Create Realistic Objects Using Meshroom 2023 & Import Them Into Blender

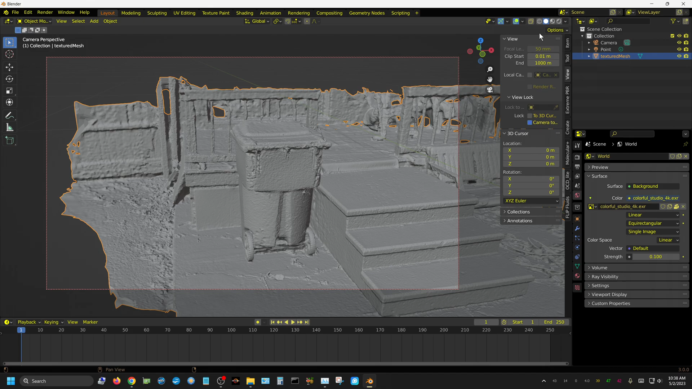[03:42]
four or five hundred pictures but in this case it only took 69 pictures I think was season it may have been 67 but anyway and if I put this in color view or whatever they call that you can you can see it because it
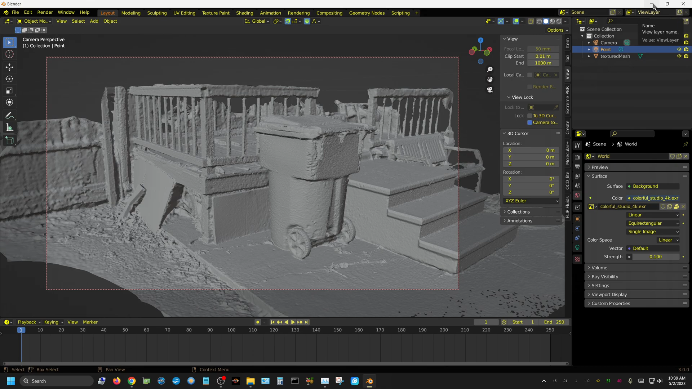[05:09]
with each individual image and it works better that way all right let me give you an idea how to go about doing this and
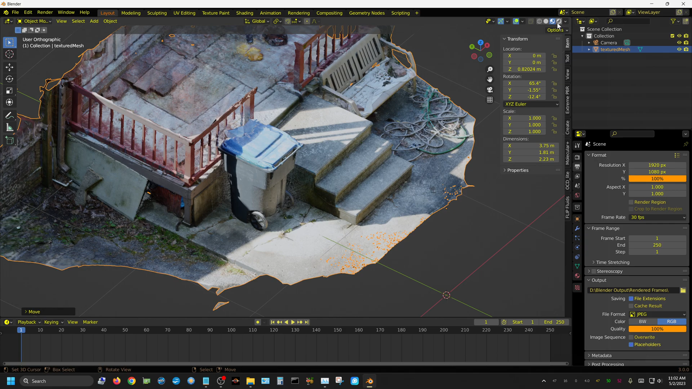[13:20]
or see it in rendered view
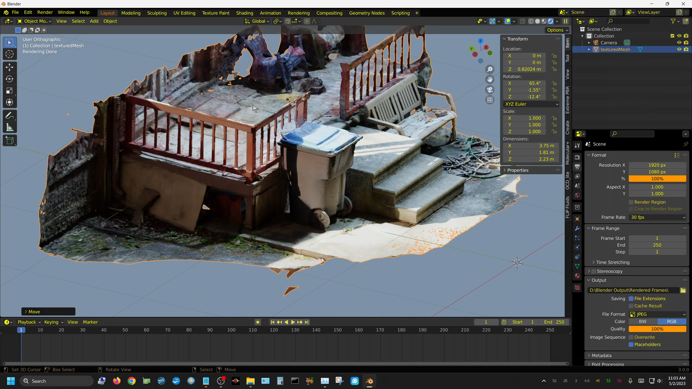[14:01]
for something like this but and I only took 67 but like I said if you want to try this out I will put a link to mushroom 2023